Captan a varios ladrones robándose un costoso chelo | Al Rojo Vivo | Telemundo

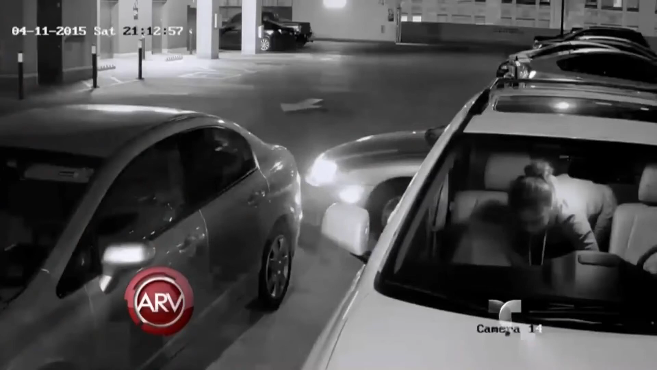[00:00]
de una pareja que se robó un costoso cello de un carro en San Francisco, California. La chica entró por la parte trasera del vehículo, registró todo y se robó varias cosas, entre ellas el instrumento musical valorado en más de 8 mil dólares.